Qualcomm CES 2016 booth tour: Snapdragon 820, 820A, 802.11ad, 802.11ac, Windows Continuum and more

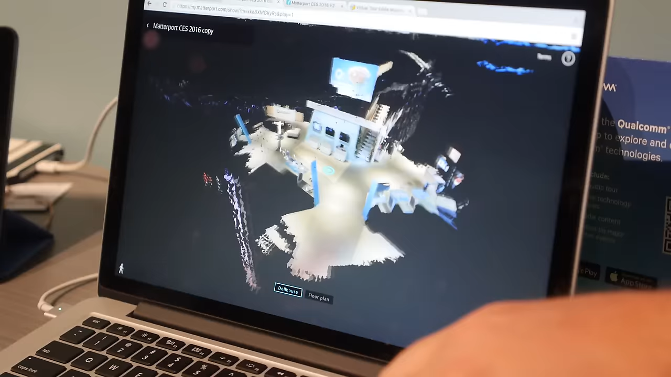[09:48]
So not only do you have those nice panoramic images,
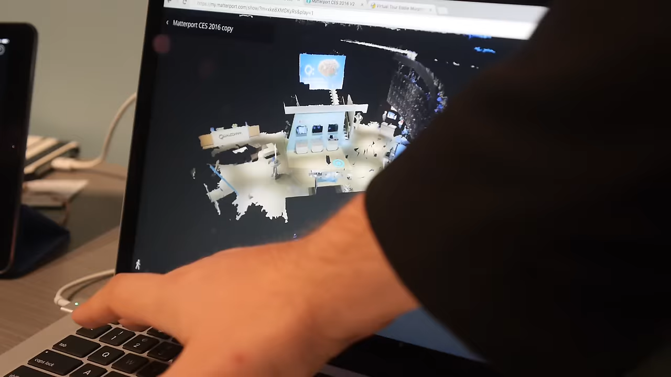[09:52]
you actually have the 3D model which you can actually use then to do various things, download it, what have you. It causes nicer transitions. Are you shipping this already or is it just a prototype?